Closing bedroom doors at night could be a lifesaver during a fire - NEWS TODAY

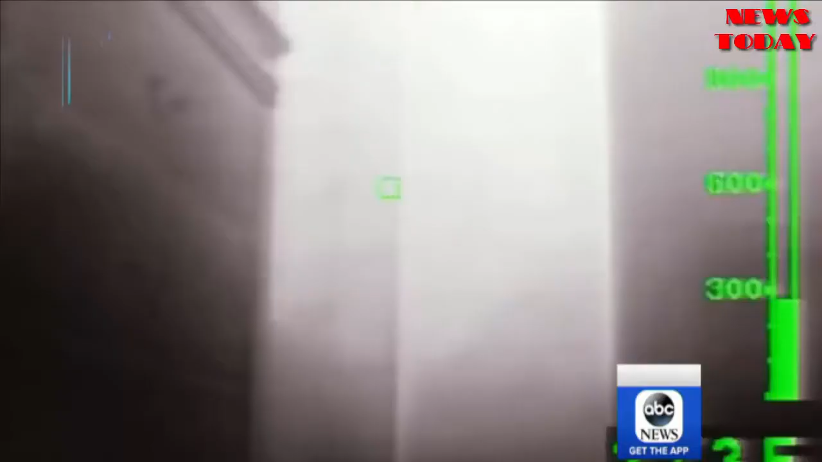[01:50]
Absolutely, not survivable. But check out the rooms with the doors closed.